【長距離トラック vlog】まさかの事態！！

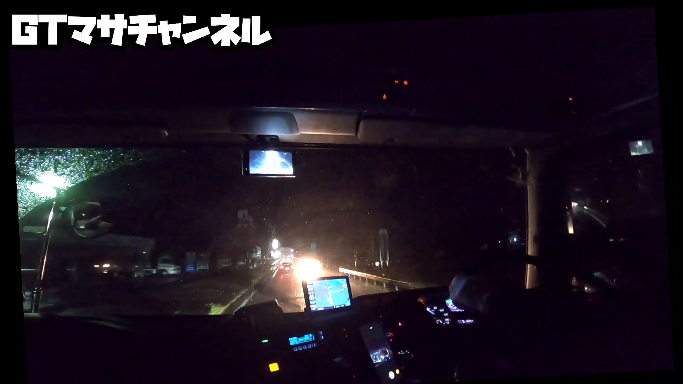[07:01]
今ねー、国道1号をね、走ってきましたただいまねー、高賀市ですねーはいまあねー、とりあえずねー、新明神のね、高賀土山、インザーから乗っていこうと思いますもうねー、今8時15分なんですけどもう、新明神の方はねー、通行止めになってるんでねー
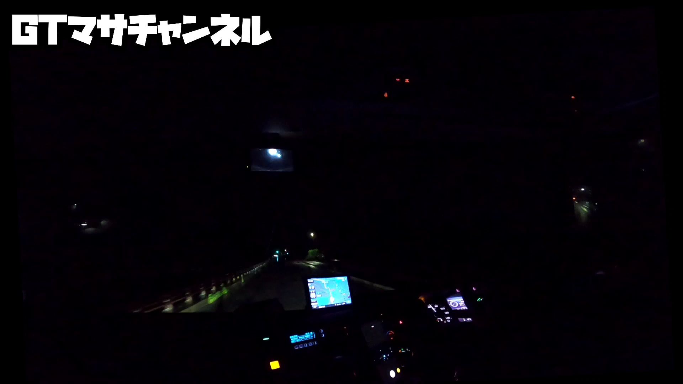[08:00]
それなら、もう乗っちゃいに行きます。時間がないんでーへへへへ乗っていきますよーさあ、大阪方面は通行止めですけど、名古屋方面は行けますはいさあ、では、名古屋方面、いわき行きましょうでは、ちょっと頑張っていきまーすはい、